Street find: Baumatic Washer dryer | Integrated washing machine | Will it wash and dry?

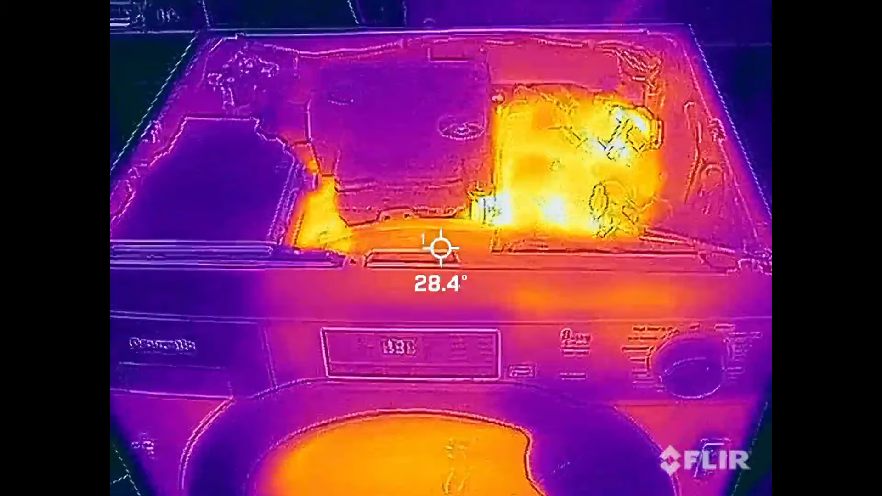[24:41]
So here it is, looking inside.
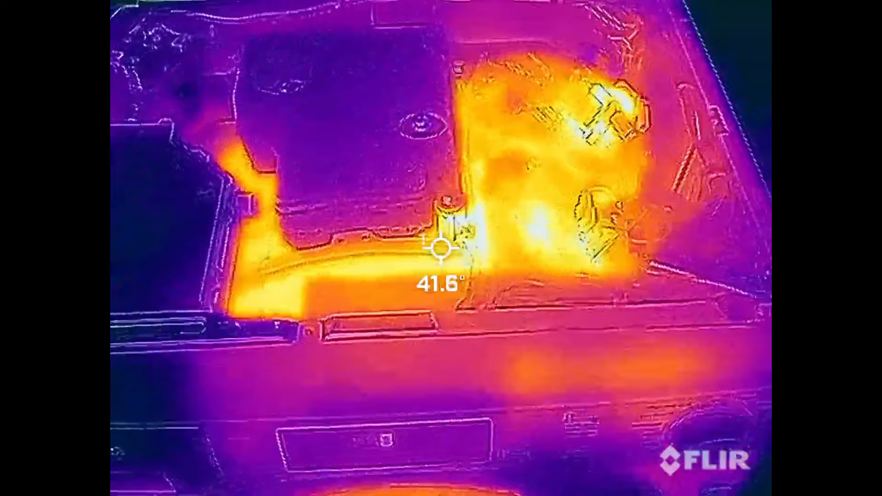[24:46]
The scale might change. You can see the body of the machine is the hottest there at 52.9 or something. The element is quite hot. And the motor coils are actually pretty hot, which is just is what it is.
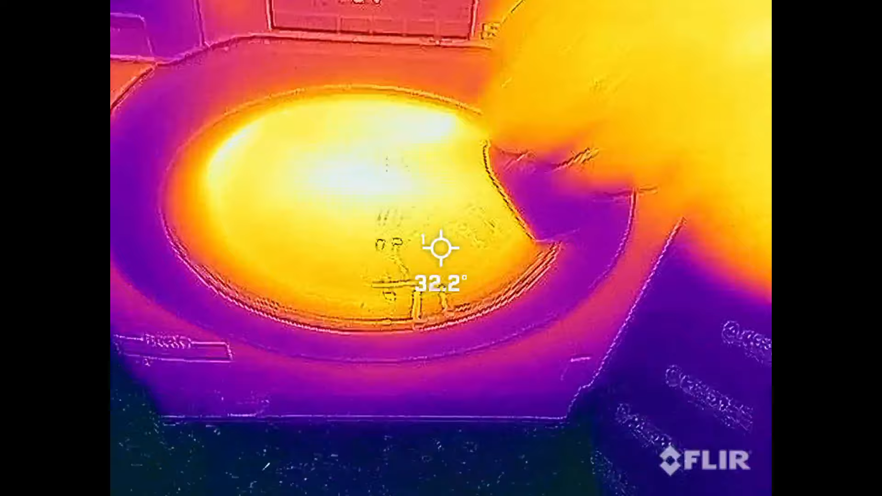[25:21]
So this has the outer door on it.
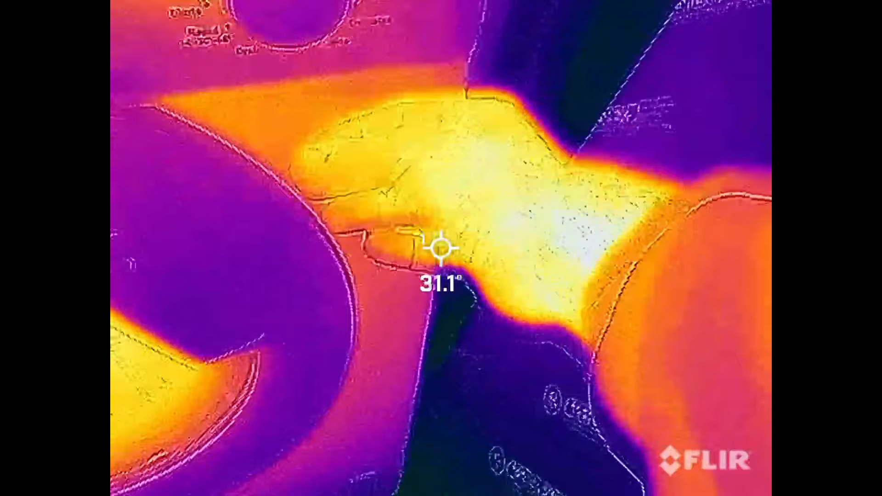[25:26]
It says that's hot, but it's not particularly hot up there, 20 something. It's all relative, of course.
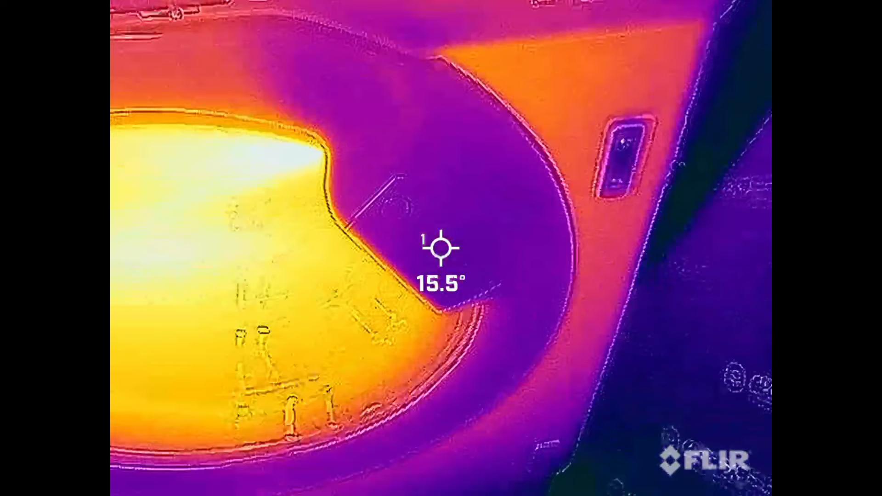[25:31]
I'm out in a cold garage.
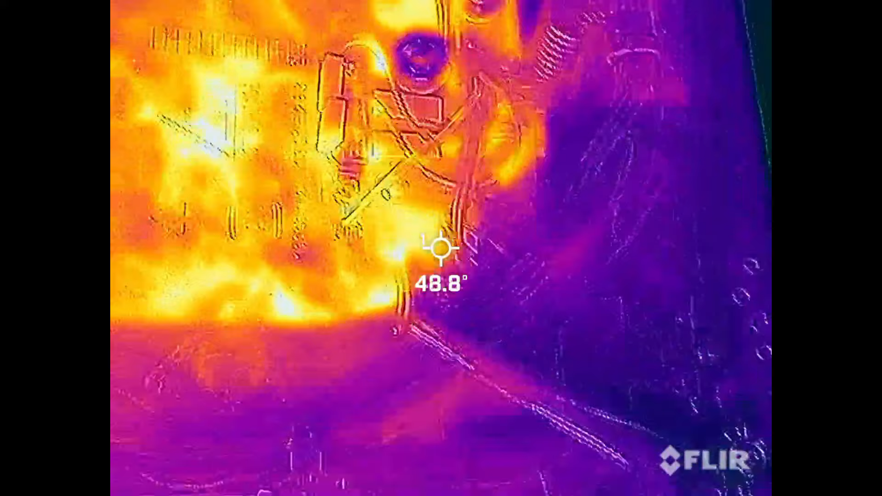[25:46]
I can't quite make out the element inside there.
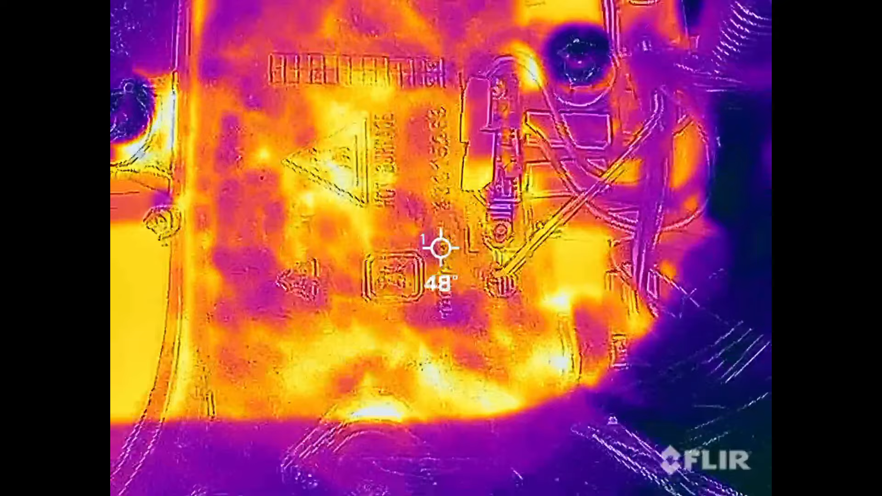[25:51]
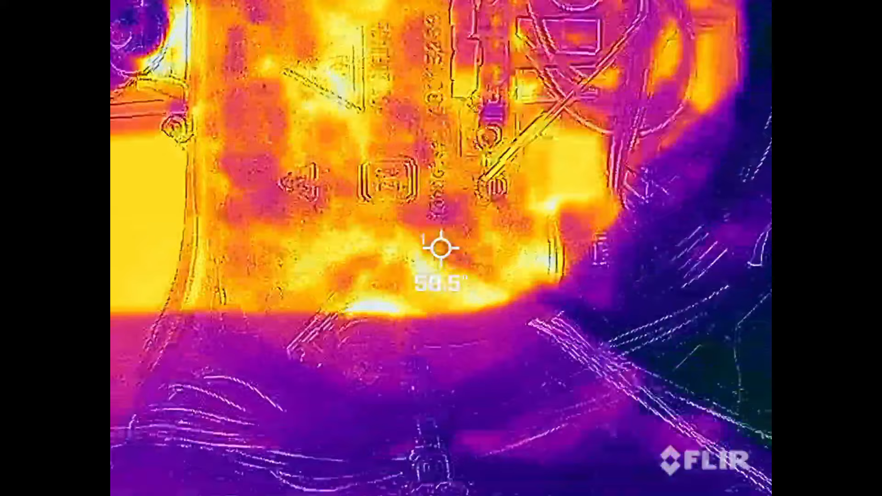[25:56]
You can see the two thermal fuses, but if I get in under, there's a sheet of plastic here where my fingers are,
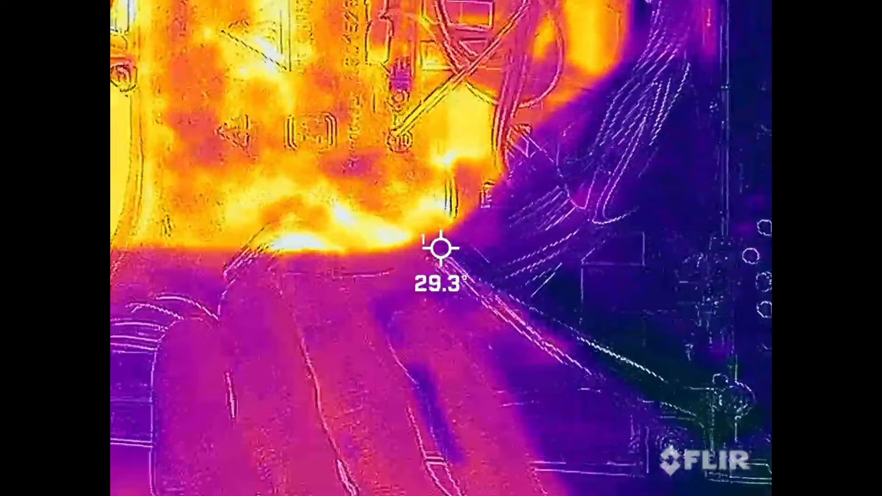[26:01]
and that's shrouding the heat from the camera.